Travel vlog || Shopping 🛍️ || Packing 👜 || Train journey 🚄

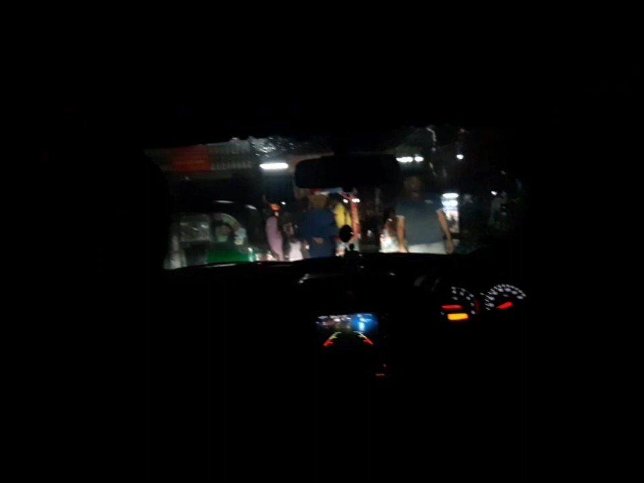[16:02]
তো তারপরে আমরা ট্রেন থেকে নামলাম, নামে ভাইয়া আসছিলো আমাদেরকে নিতে, এখন আমরা গাড়িতে বসে পড়ছি, বাসায় চলে যাব। এই ছিল আমার জার্নি।